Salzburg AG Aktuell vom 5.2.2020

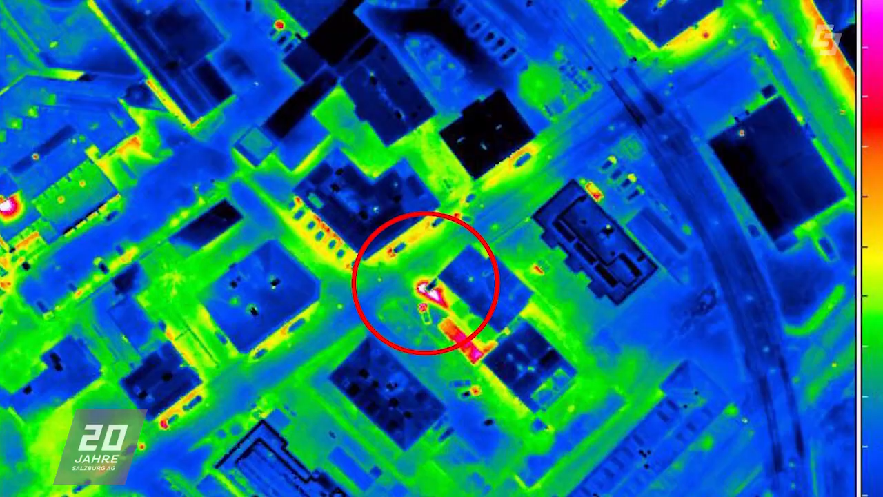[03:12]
um genau die Versorgungssicherheit und die Wärme zu gewährleisten.
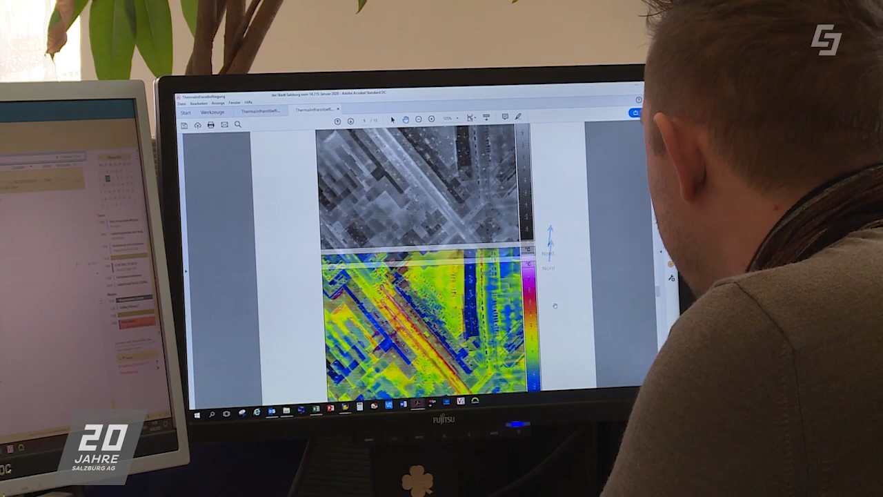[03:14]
Also sehen wir auf die Bilder den Temperaturunterschied, der zustande kommt ausgrund dessen,